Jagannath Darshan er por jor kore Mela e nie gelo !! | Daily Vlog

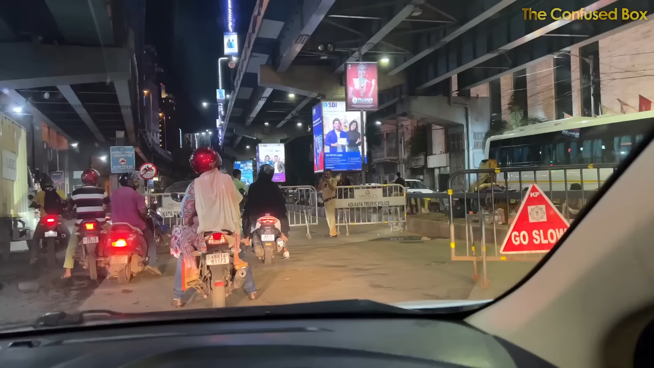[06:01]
এসিসি ফ্লাইওভার দিয়ে ভাবলাম ফটাফট নেমে ওদেরকে ছেড়ে তারপর পার্ক করব,
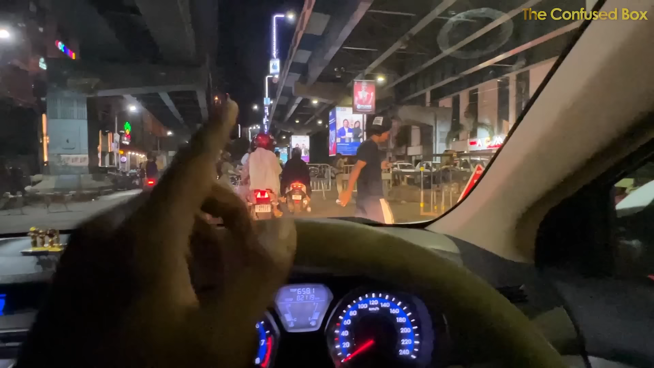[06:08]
আর এখানেই দেখো গেট বন্ধ করে রেখেছে,
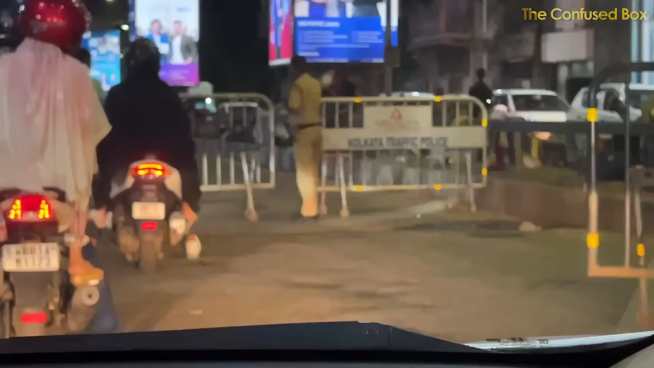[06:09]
গেট মানে ব্যারিকেড দিয়ে রেখেছে, গেট বলছি, তাড়াহুড়োতে ভুলভাল ভুগছি আমি, ফ্লাইওভারটা নিলে ফটাফট পৌঁছে যেতাম,
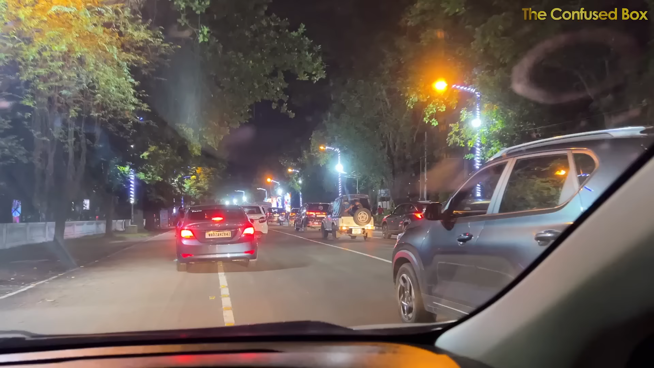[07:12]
তো এনে মেলার আলো দেখে দেখি, অলরাইট কটা বাজলো,